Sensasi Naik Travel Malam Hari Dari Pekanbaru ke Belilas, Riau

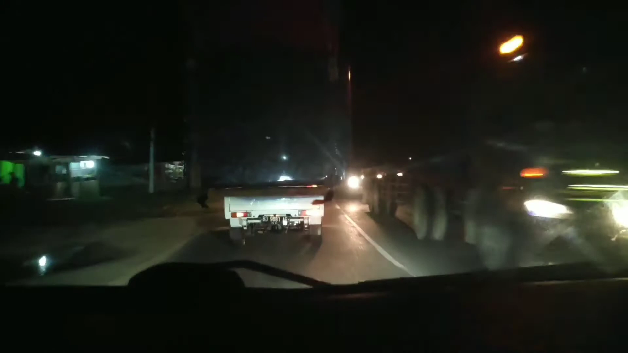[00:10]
saya Naik travel BNK dari Beganbaru ke Belilas Video ini dibuat jam 8
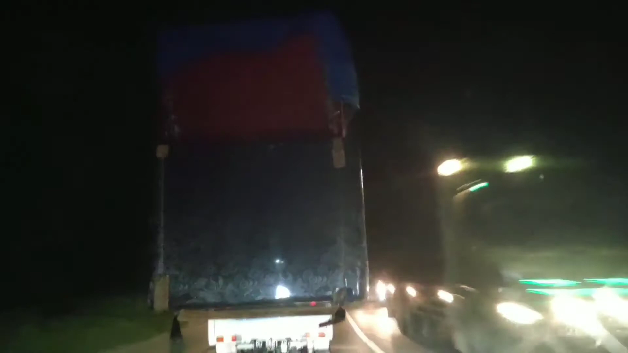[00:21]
malam tanggal 6 Desember 2019 ini di depan kita ada mobil yang over dimensi ini takutah mobil apa ini sepertinya kalau enggak Grand Max mobil Suzuki Cherry ini membawa springpad jadi dua tingkat itu sampai atas dan
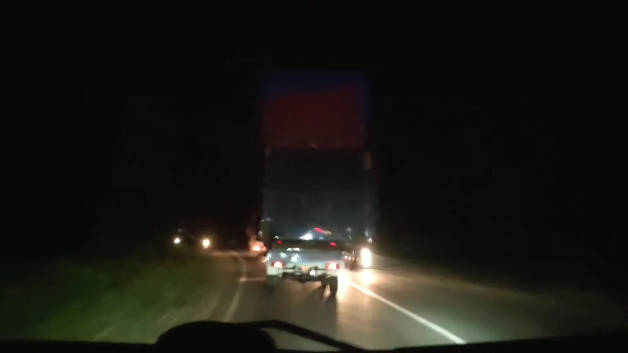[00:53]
posisinya juga terlalu panjang belakang untuk muatannya itu ada ditambahin semacam kayu nampaknya Oke kita tengok mobil apa
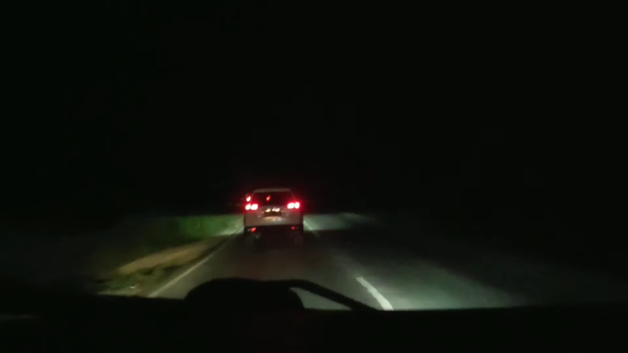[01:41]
besar karena springpad kan enggak terlalu berat Oke disini lalu lintas tidak terlalu sepi
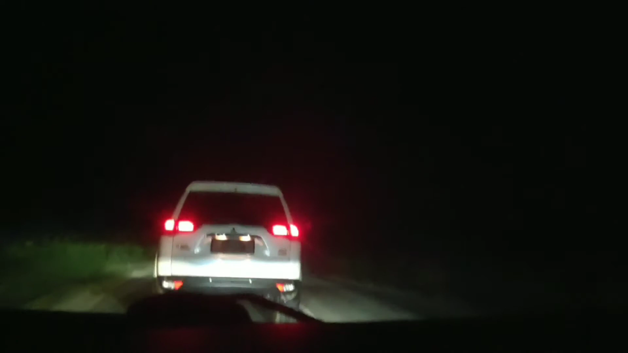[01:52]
dan enggak terlalu rame ini travel berangkat dari Beganbaru jam 8 malam
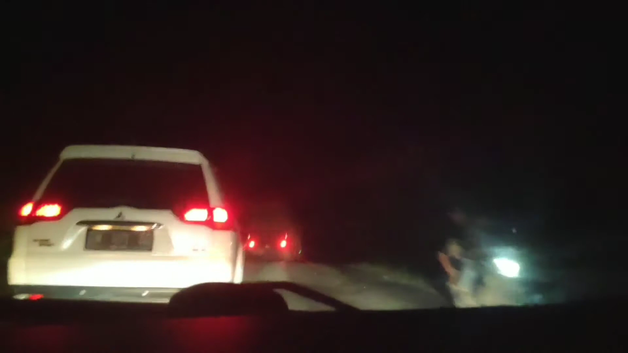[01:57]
jadi apabila ke Beganbaru ke belilas ataupun kerengat bisa menggunakan travel ini karena travel ini jadwanya cukup banyak jadi ada jam 10 pagi jam 2 siang jam 4 sore
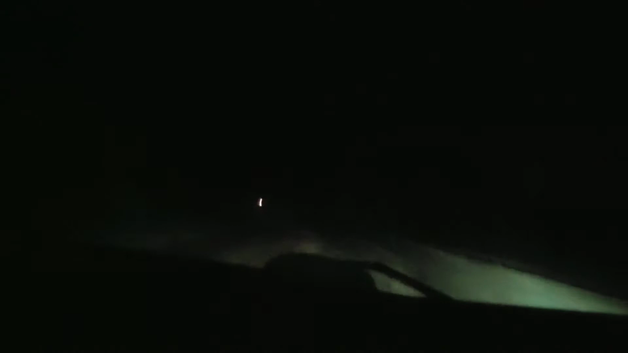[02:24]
dan jam 8 malam sedangkan dari arah rengat ke Beganbaru ada tambahan pagi jam 6 pagi itu khusus untuk yang ke arah bandara khususnya bisa menggunakan travel ini dari rengat
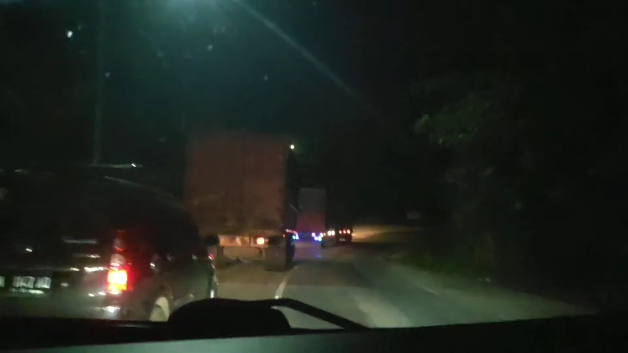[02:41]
kalau dari Beganbaru enggak enggak ada Oke teman-teman kita lanjut nih travel sedang konvoy jadi kalau konvoy itu dengan kawannya di belakang ngasih kode-kode atau tanda-tanda menggunakan sen apabila sen kanan ada lawan di depan atau dia posisi mendahului dan apabila saat mendahului kondisi di depannya dilihat aman dia
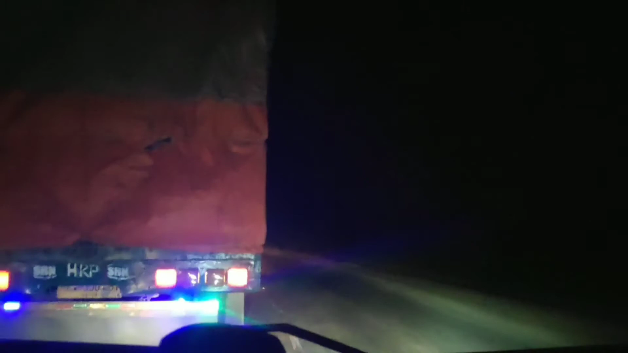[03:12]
akan memberikan sen ke kiri itu tanda untuk pengumudi di belakangnya bahwa di depan tidak ada lawan jadi jangan heran kalau ada kendaraan di daerah riau jambi bukan baru khususnya untuk mobil Toyota Innova saat memotong atau mendahului kendaraan lain tapi palah menggunakan sen kiri
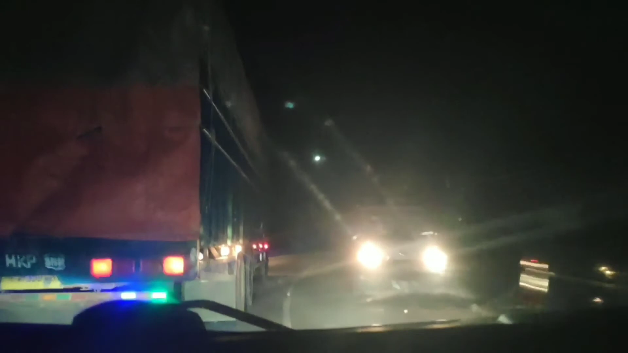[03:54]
teman-teman ini masih dalam perjalanan ini jalannya di daerah saya Kijang ini cukup belok-belok jadi harus agak hati-hati jangan